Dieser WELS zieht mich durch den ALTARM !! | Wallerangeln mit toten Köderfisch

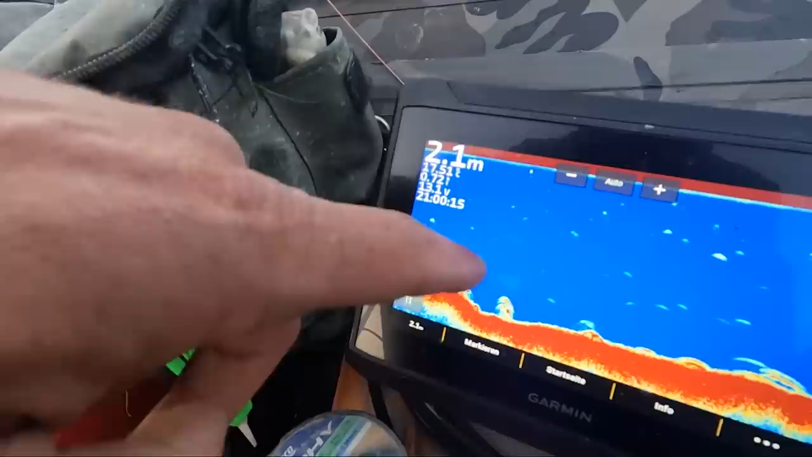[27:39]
On screen: depth 2.1 m
Hier kommt das nächste Krautfeld hoch.
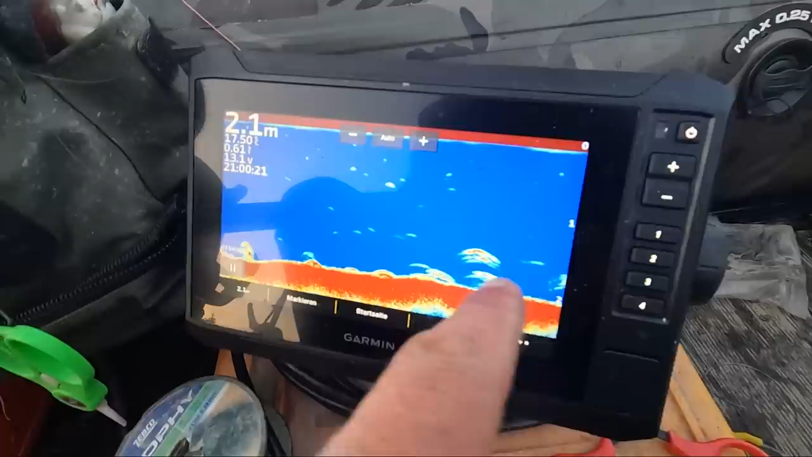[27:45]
On screen: depth 2.1 m
Das sind keine Fische, nicht verwechseln. Das sind Krautbänke im Wasser
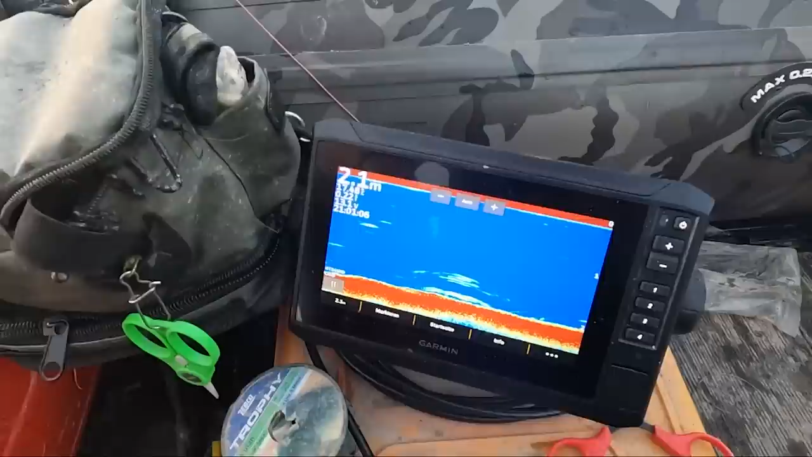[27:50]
und wir probieren jetzt unsere Deadbaits in diesen Krautlücken hier zu präsentieren.
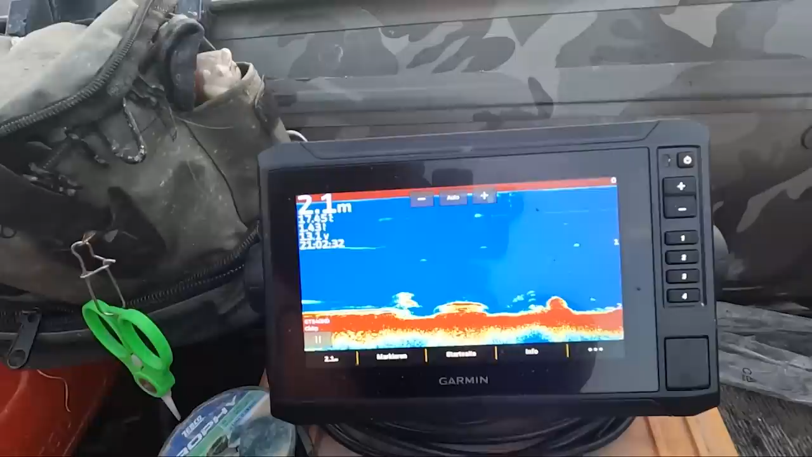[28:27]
Hier sind kleinere Krautfelder und genau hier muss er rein, der Köfi.
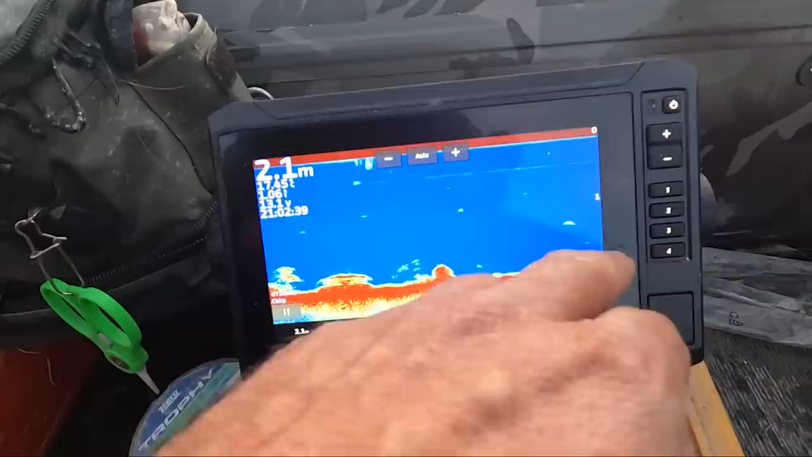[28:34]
On screen: depth 2.1 m
Ja, hier kommt noch ein Krautfeld. Hier setzt man rein.
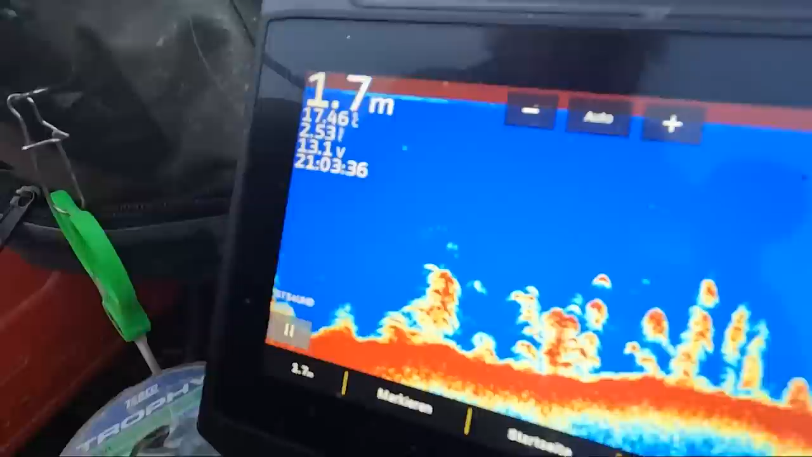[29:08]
On screen: depth 1.7 m
Versteckt sich jetzt schön hier im Krautgürtel, aber da sind auch überall Muscheln drunter, ja. Und deswegen Schlagschnur ganz, ganz wichtig.